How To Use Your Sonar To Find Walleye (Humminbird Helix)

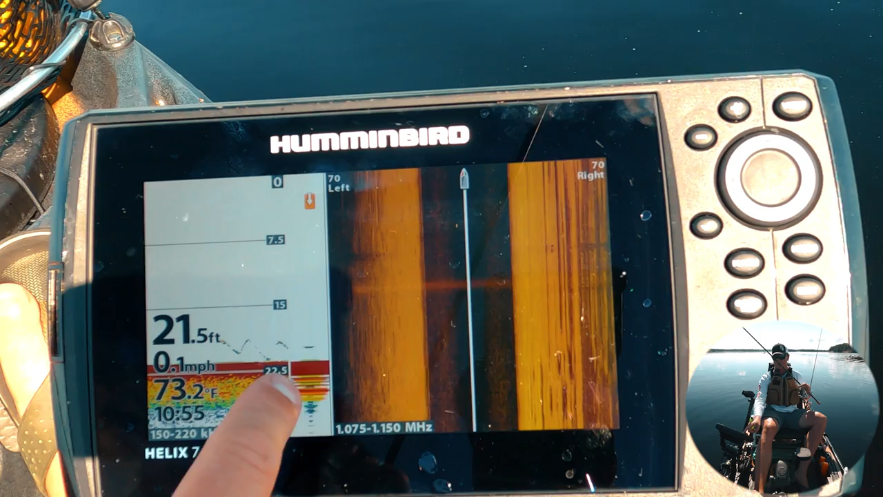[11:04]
On screen: depth 21.5 ft, water 73.2°F, speed 0.1 mph
about that real time area so you can see that i'll crank up the gain even more so it's easier to see and it all has to depend with the angle how your transducers if i bend it out a little bit i'll probably get a stronger reading so right now it also gives you a reference point on you know how big that lure marks versus what a fish might look like so a fish should look significantly bigger
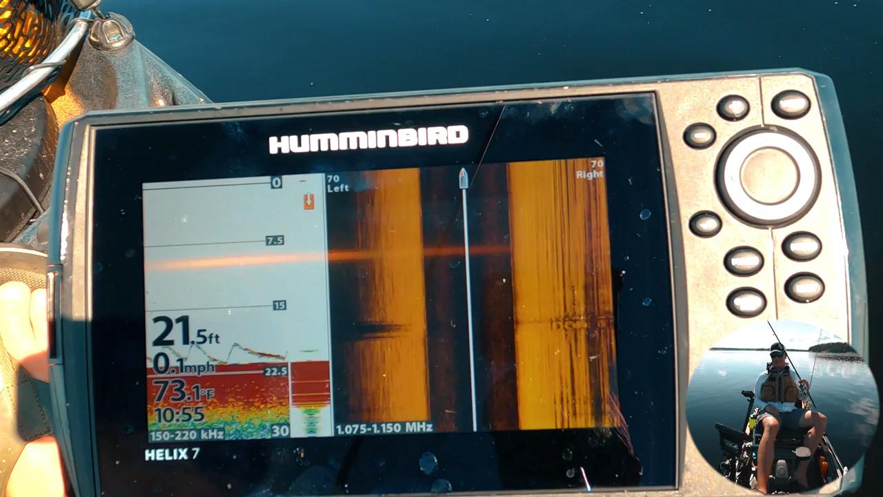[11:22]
On screen: depth 21.5 ft, water 73.1°F, speed 0.1 mph
than your lure otherwise you're fishing for the wrong size fish if you're in the vicinity of seeing fish if i'm marking a lot of fish i'm not necessarily concerned about dropping right on
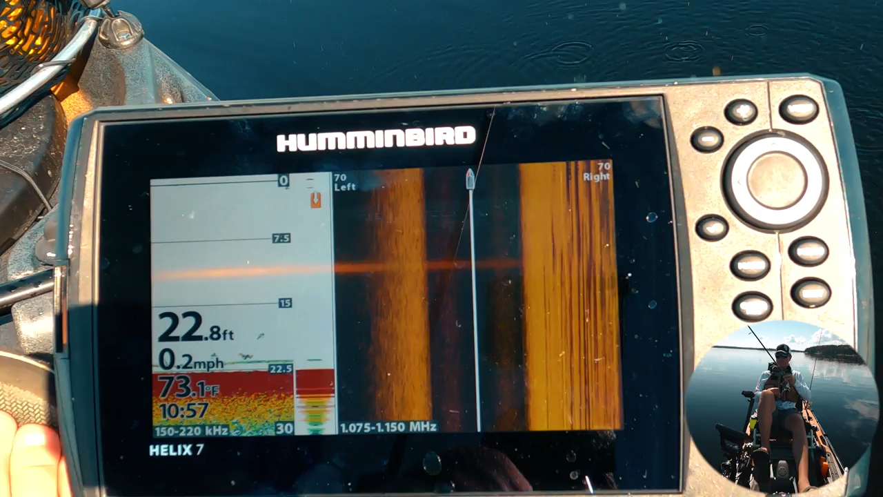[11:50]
On screen: depth 22.8 ft, water 73.1°F, speed 0.2 mph
so something else i saw a couple fish there so i'm going to press mark and what mark does is it creates a waypoint anytime i see you know a point of interest even
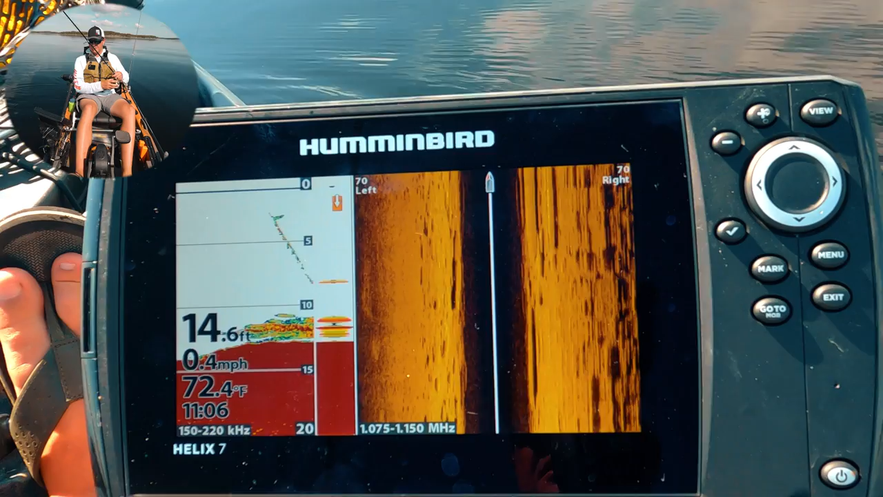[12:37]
On screen: depth 14.6 ft, water 72.4°F, speed 0.4 mph
there's some fish they look small you can see a big pot of them down there might be bait it's kind of tough to tell exactly what we're dealing with so we're pulling into basically the top of the reef right now there's lots of fish there it could be like a pot of perch or a little walleyes or something like i
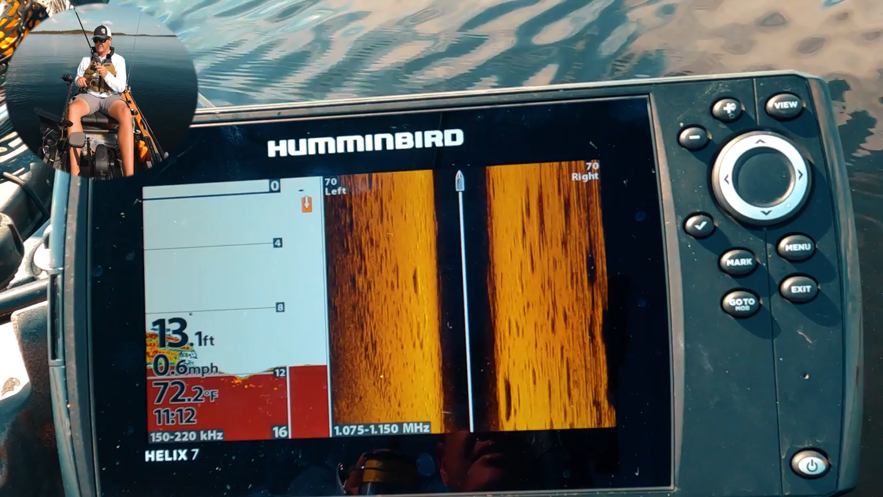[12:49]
On screen: depth 13.1 ft, water 72.2°F, speed 0.6 mph
said as i'm driving i'm always laying a waypoint because i just saw a bunch of fish there so now if i go exit i'm going to switch now
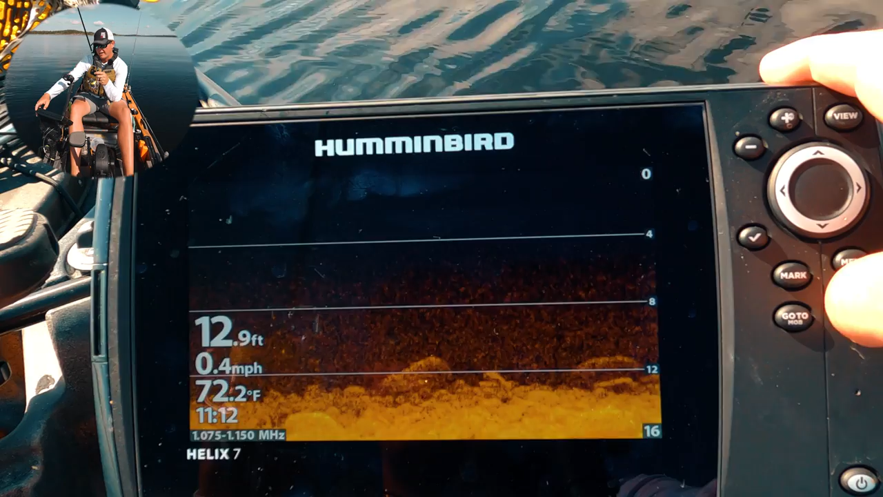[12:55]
On screen: depth 12.9 ft, water 72.2°F, speed 0.4 mph
now that i've like let's say we found some fish and we're confident in the area now i'm going to go to the three screen approach or even
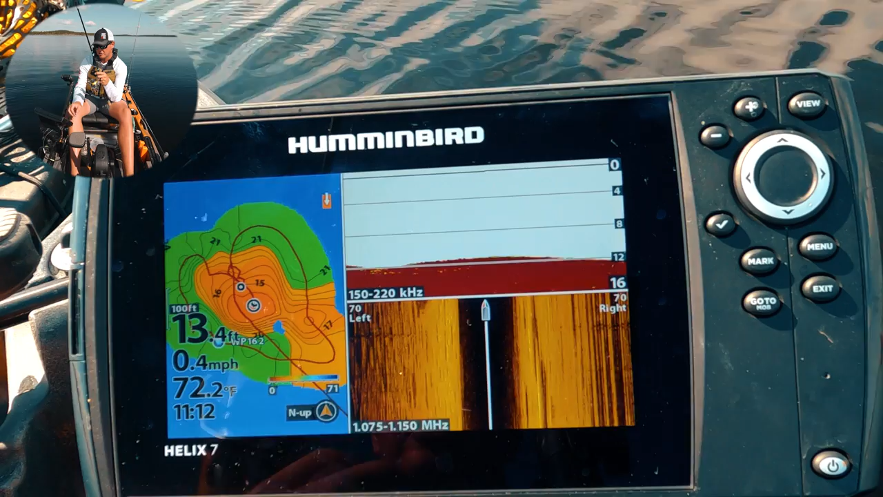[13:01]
On screen: depth 13.4 ft, water 72.2°F, speed 0.4 mph
two i don't necessarily need the side imaging as much but if you look at this you can see it's just so clear
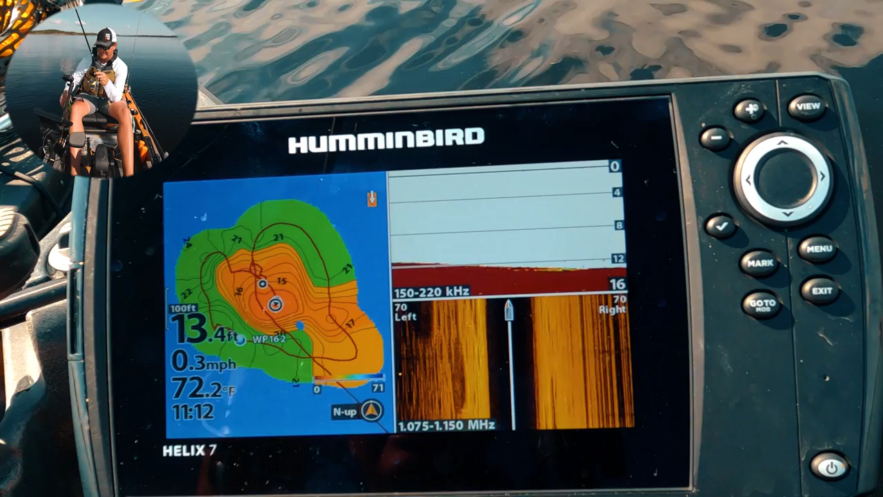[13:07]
On screen: depth 13.4 ft, water 72.2°F, speed 0.3 mph
now with where those fish are in the reef like look at that it's just that one little nugget that sticks out there and it seems like there's fish on the top of it so you can see we're right on top we've laid a waypoint on that edge a waypoint there and then it just keeps giving you reference points of where those fish are and the more you fish it the more you drop waypoints you
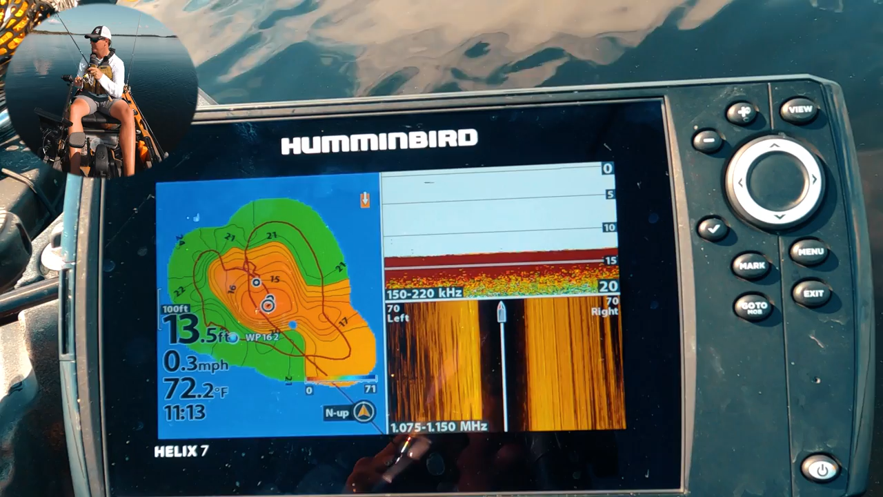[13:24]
On screen: depth 13.5 ft, water 72.2°F, speed 0.3 mph
can kind of key in on this spot on the spot there's a nice fish under the boat right here see that line right there that's one of the best marks we've seen
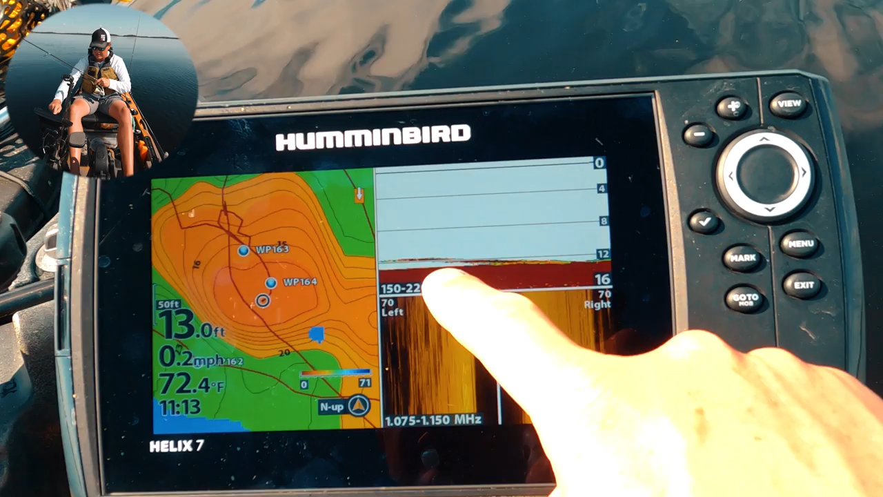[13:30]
On screen: depth 13.0 ft, water 72.4°F, speed 0.2 mph
great there so now i can actually see my jig look at that there's my jig and i can see the fish underneath so right now look at that fish he's coming off bottom oh he's thinking about it he's right on top of it see i lift my jig see how there's a gap so that's the fish that's bottom there's my jig i'm going to drop back down and see if he'll eat it off the bottom so pop it a couple times and if things go as
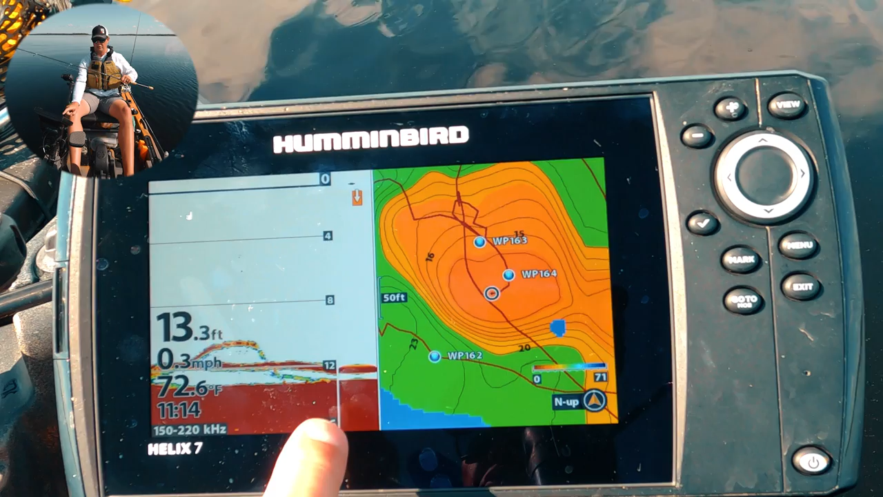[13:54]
On screen: depth 13.3 ft, water 72.6°F, speed 0.3 mph
hope look look at that fish is sinking down to the bottom there we go he just ate it oh again that's so cool it's like it's video games right and you know obviously there's lots of talk about live scope these days you
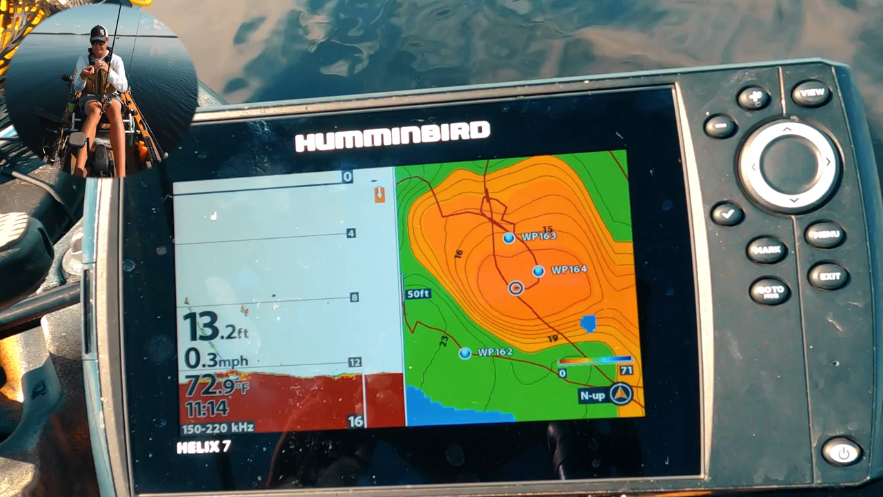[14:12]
On screen: depth 13.2 ft, water 72.9°F, speed 0.3 mph
know you're spending thousands of dollars this unit you can get for a few hundred dollars obviously the wind is slowly drifting us but we'll look there's fish coming up again i got one oh i lost him there's
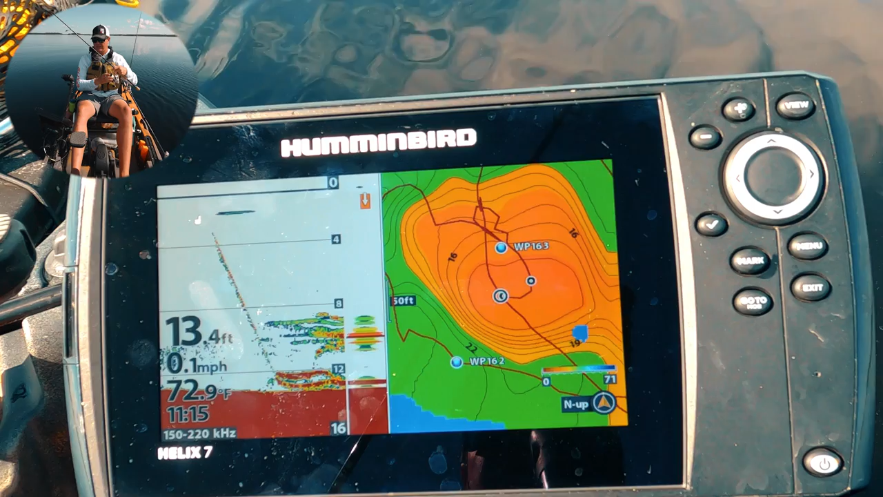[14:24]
On screen: depth 13.4 ft, water 72.9°F, speed 0.1 mph
a lot of fish down there and right now it'd be a situation i could probably turn the gain down a little bit like look at all that there's definitely fish racing around we're on them they're right on the top of the hump as you can see it's it's no denying once you have the map where those fish are holding